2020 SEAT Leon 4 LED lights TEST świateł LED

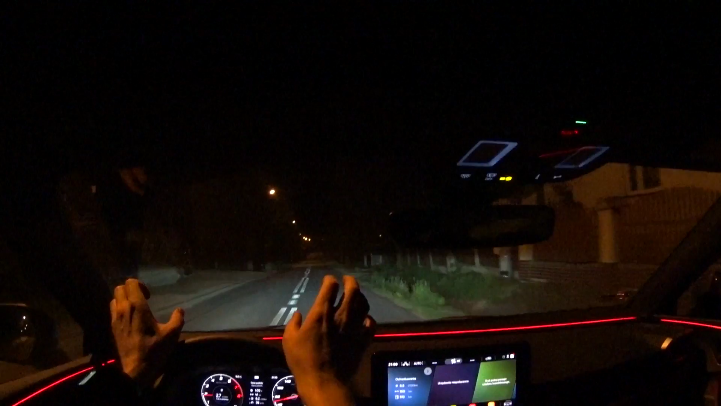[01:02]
czyli jedna dioda główna w każdym reflektorze plus diody odpowiadające za światła drogowe. Dzięki temu, że jest tylko jedna główna dioda w każdym reflektorze odpowiedzialna za światła mijania,
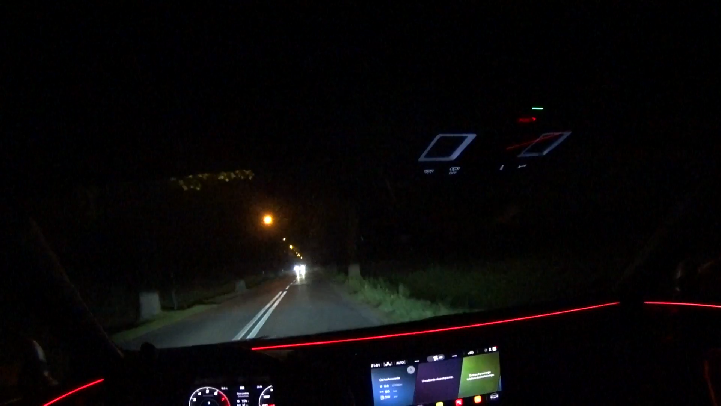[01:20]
jakość świecenia jest dużo lepsza. Ponieważ snop światła jest dużo bardziej, nawet ba, nie dużo bardziej równomierna, jest po prostu bardzo równomierny, czyli taki jaki powinien być. A w Leonie 5F widać przebarwienia i widać, że na ten obraz świetlny składa się więcej elementów,
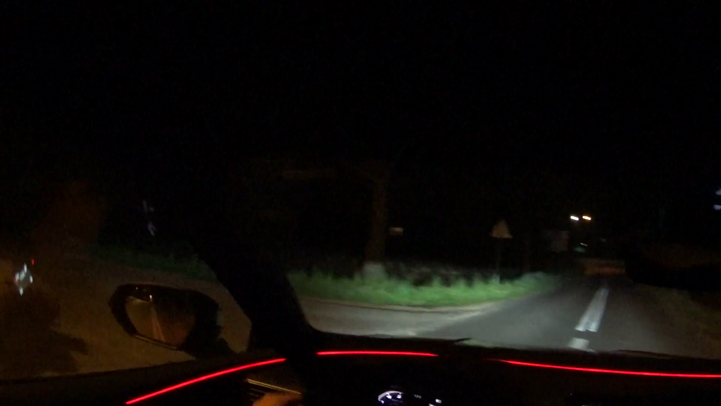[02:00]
jest czasami trochę takich prześwietleń przebić i nierównomierności. Te światła są diametralnie lepsze. Doświetlenie zakrętów, no tutaj poziom podobny, ale same światła mijania, no jest przepaść. Dużo jaśniejsze są, dużo lepszy zasięg mają, dalej świecą. Na pewno to nie są światła, które będą top, top w klasie. No bo Golf będzie miał ledy matryksowe, czy też już ma.
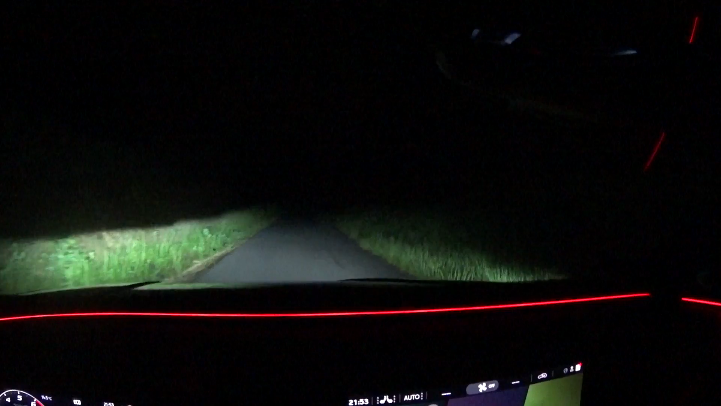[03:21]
Światła mijania. No takie po prostu, jakie powinno być w nowoczesnym samochodzie. Mocne, szeroki snop światła, daleki, równomierny. Czyli to, czego oczekiwałem, że będzie poprawione względem poprzednika i zostało poprawione.
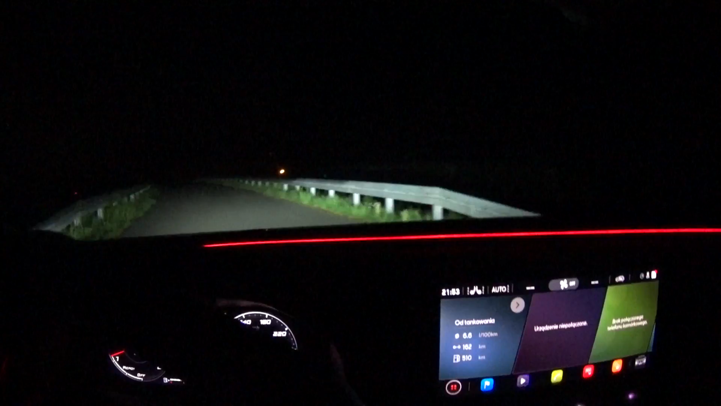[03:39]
Coś, co jest elementarną rzeczą, wyposażeniem powinno być w samochodzie, czyli dobrej jakości światła.
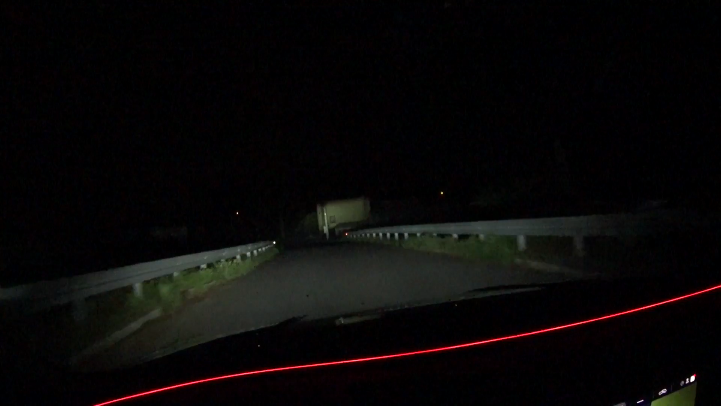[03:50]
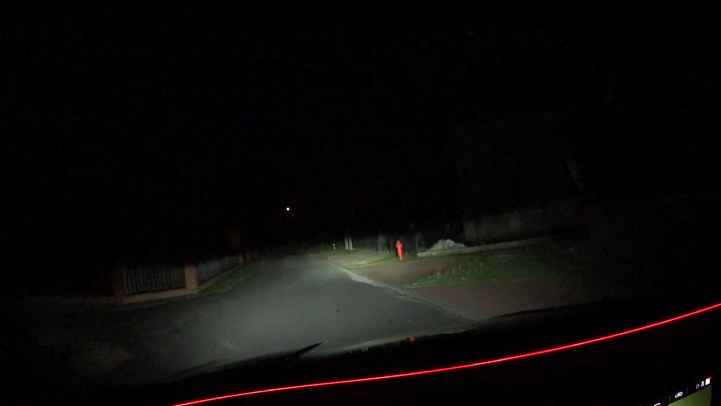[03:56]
Bardzo dobrze działający asystent świateł drogowych, to również wymaga odnotowania. Nie zarejestrowałem jakiegokolwiek oślepiania innych uczestników drogi. Zobaczcie, jak one wysoko świecą. A teraz zobaczmy zwykłe mijania. I drogowe. Ale w momencie, kiedy ciągniemy do siebie, czyli na chwilę chcemy po prostu mignąć nimi.
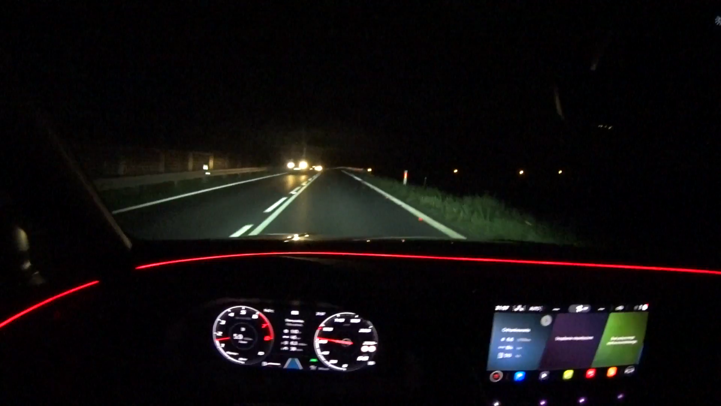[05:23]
Jedziełem w terenie, poza zabudowanym terenie. No i patrzcie.